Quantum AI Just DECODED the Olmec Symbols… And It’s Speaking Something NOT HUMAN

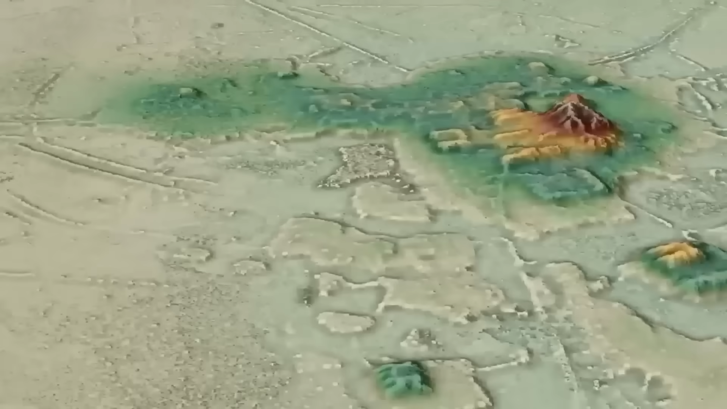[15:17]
They detected hollow chambers, a network of what looked like tunnels,
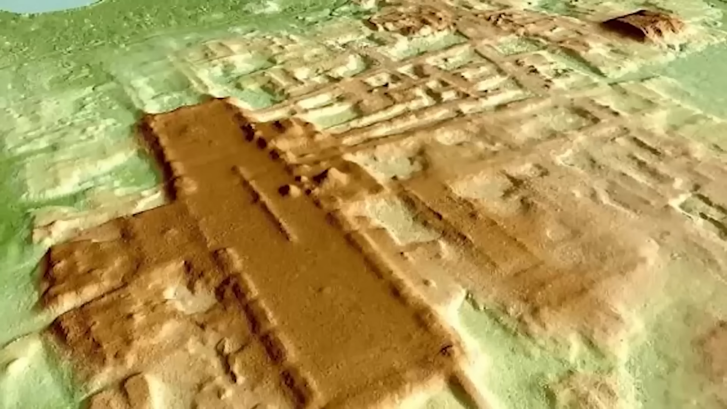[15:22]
and a central structure that gave off a bizarrely dense reading, unlike any known stone.